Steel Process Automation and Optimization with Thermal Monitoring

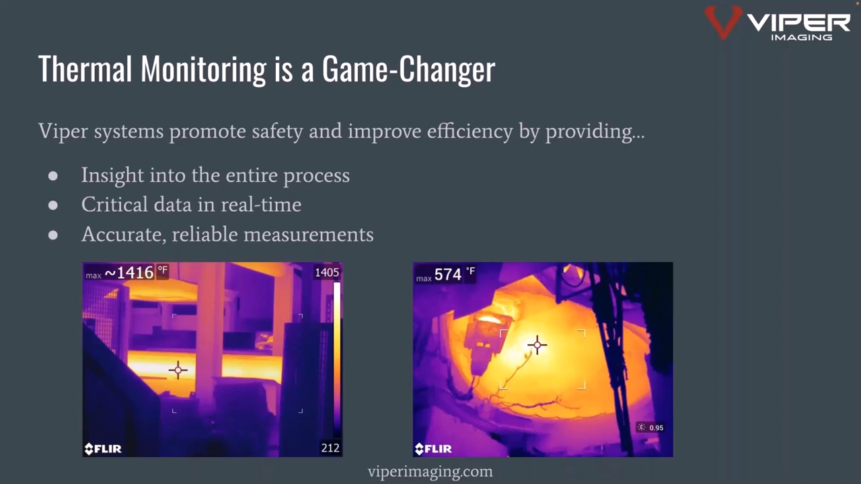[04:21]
And we'll go through those today. You know and I think it's really unique in that right now you you're all being forced to have less and less personnel in and around areas. And you're going to require more and more data more and more visualizations. And thermal monitoring is really set to bridge that gap as we move forward.
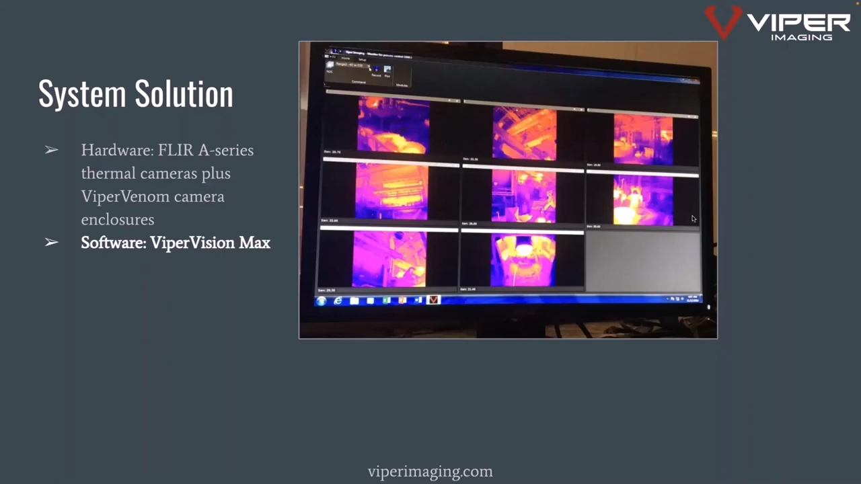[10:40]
This is just an image of someone's control room where you're able to see multiple cameras at one time. You know we can control all kinds of things on there as far as what you're seeing, where the measurement tools are, things like a graph that can give you some more visualization. There's a lot that you can do there. There's a lot of things on ViproEmergy.com where it shows the details of this but the ViproVision system allows you to control multiple cameras and more importantly to get that data and run it over into your system itself. One of the unique things and we'll talk a little bit about this is this report in the bottom left-hand corner.
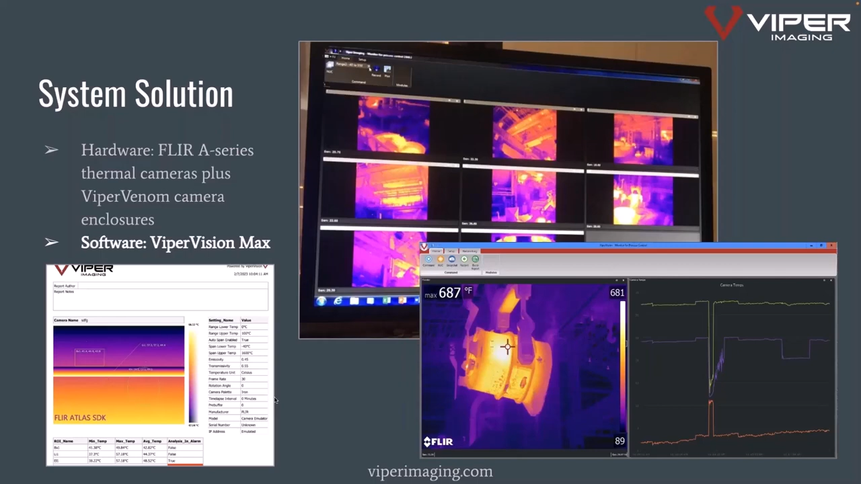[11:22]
On screen: max 687°F
We can do a weekly report if you will on like ladle health and that's one of the things we're going to talk to. So you know as we're sharing information with your control system through a medium like OPC you know we can get the ladle number and be able to track that temperature over time and create a weekly report. That's some of the systems that we do so.
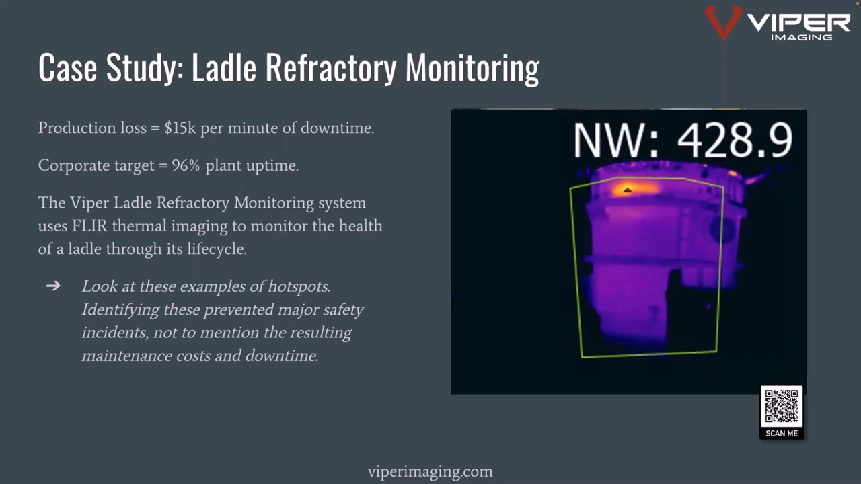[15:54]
the region of interest that we had drawn there for it uh they were able to alarm off of uh this is another one that's showing someone just sent this in to us recently of hey while you are able to see that thermally for sure and again this is a screenshot of the uh of the of the
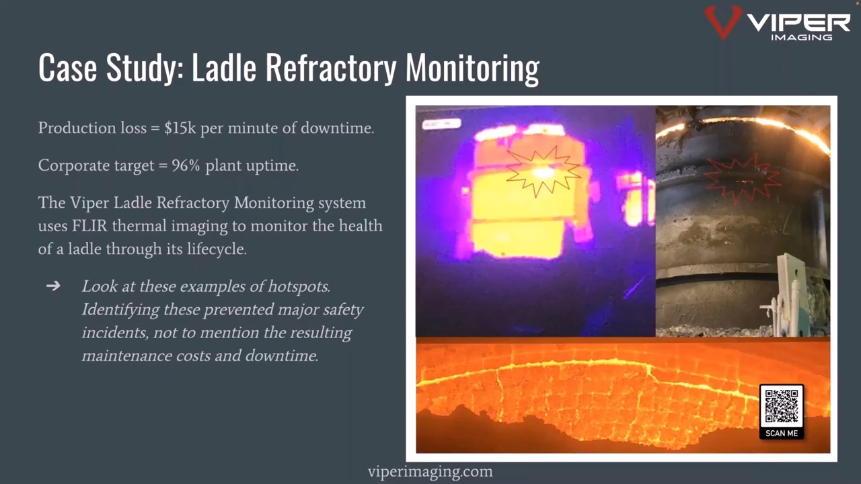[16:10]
computer so that's why it's a little degraded you know they can actually see it visibly as well you want to catch it well in advance of something like this happening for sure well what we saw when once we implemented the uh our refractory ladle refractory
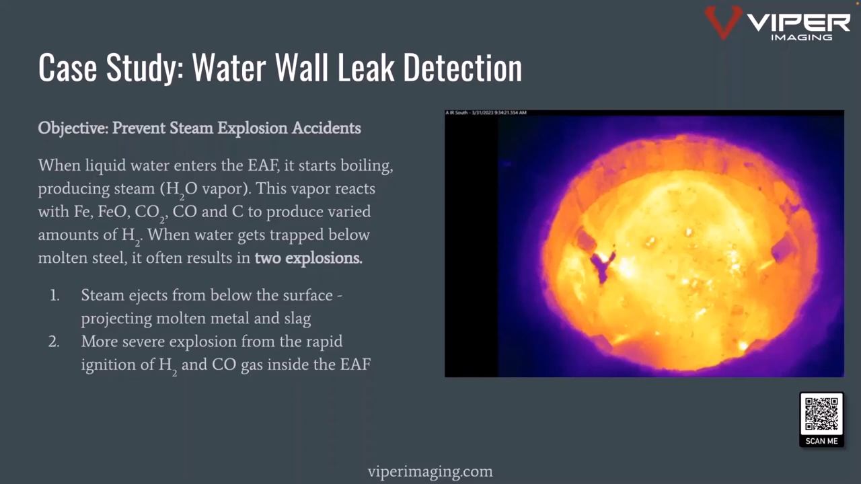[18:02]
produce uh hydrogen and as well as if you get water entrapped you can have a secondary explosion or a singular explosion that then hits that hydrogen and and you get a pretty massive issue so what these images are showing here is some of those water wall leaks that show up again that water is going to be much cooler so you're seeing these cool areas which is the black area that's shown on here and they're able to easily detect easily see where or one that there is a water leak which is um very hazardous but also determine where that source is coming from so that when you do have to go do any repair uh or
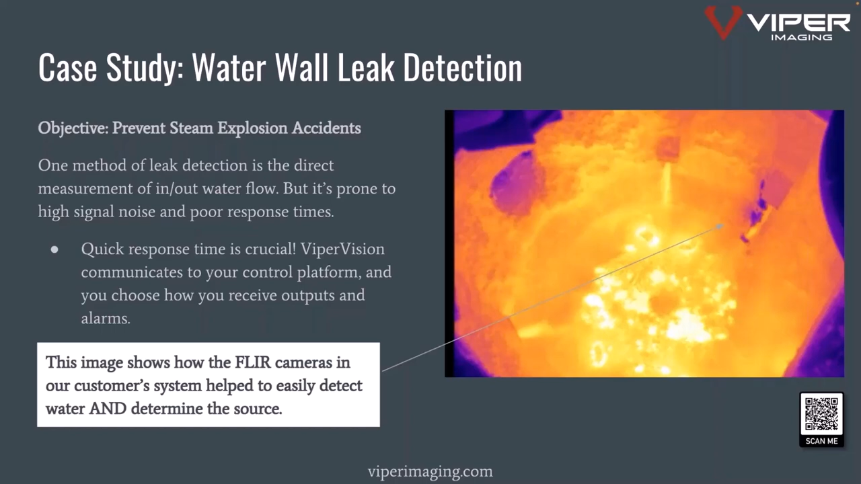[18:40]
anything on the turnaround next a lot quicker to know exactly where that's coming from so these are some pretty powerful images that actually show what that looks like when that's getting in there as far as a progression but again the key benefit for this one is definitely safety you know it's what's happened is through a couple of the incidents that we've had over the years um you know more and more companies are moving more and more personnel out and away from the electric arc furnace they want to make sure that they're as far away from harm's way as possible and that's going to require more and more remote detection again these thermal images show very well what what's going on in and around the system
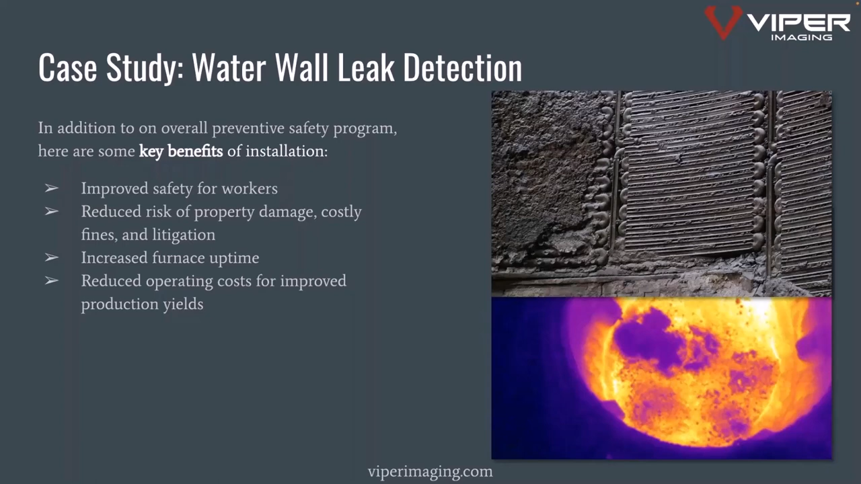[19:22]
uh we work with operators all the time to make sure that we can one figure out where to place them that's that's really the hardest place is you know a lot of you guys don't have sky hooks out there that you can just put them wherever but you know we work to make sure that we put them in the in the the best place that we can to get the greatest view possible in those systems so um just to show a couple other applications you know we are looking at around the electric arc furnace refractory monitoring is obviously the easiest one there's a lot of different places to look for a factory based on your application every application is different so i started this thing out we want to make sure we partner with our customers to make sure we understand the application to make sure that we know exactly what's needed
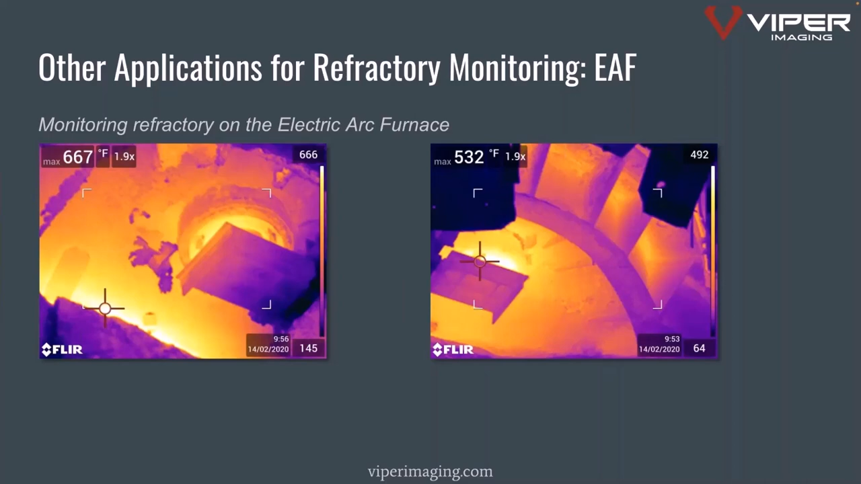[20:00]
you know for instance if you have a a guy who's uh you know trying to do a little burnout using an oxygen lance and he always manages to go a little heavy in one spot then that's a place that we probably need to look a little more intensely than somewhere else on a refractory line vessel of some sort and
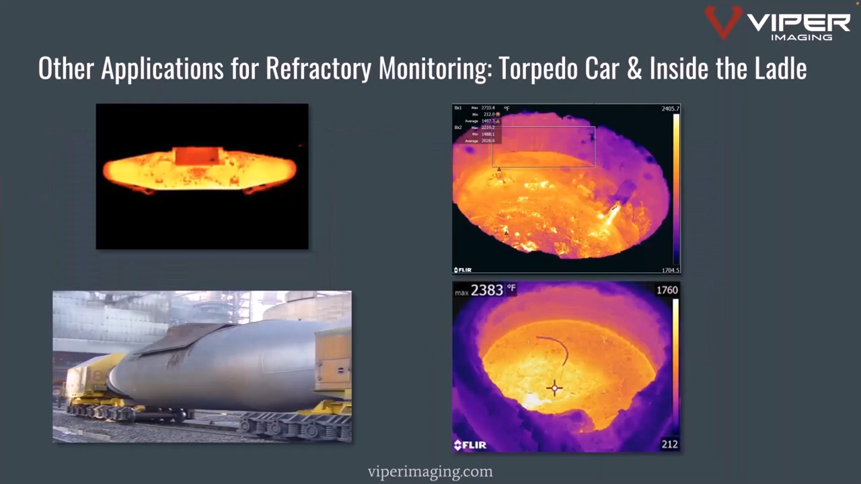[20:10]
On screen: max 2383°F
then other applications around you know the torpedo cars for sure anything that's carrying molten metal again anything where there's refractory there's a lot that's going on now inside the ladle to be able to see hey do i have some different striations that may show core laminar flow um you know slag detection all these other things that are going on actually inside again the a700 and 500